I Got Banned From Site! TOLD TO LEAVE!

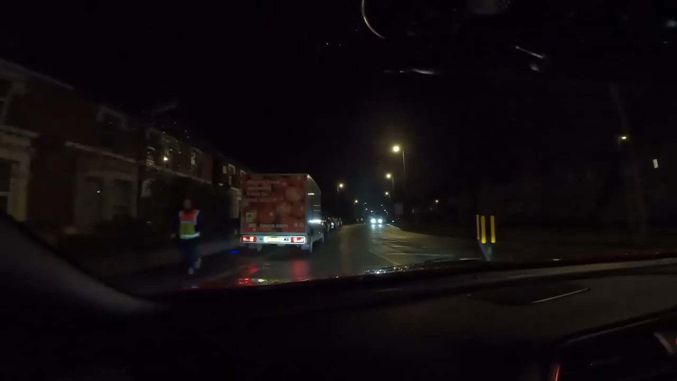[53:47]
Trucks won't be able to get past that, mate, with you parked there. Trucks come down here. Yeah, so, never mind.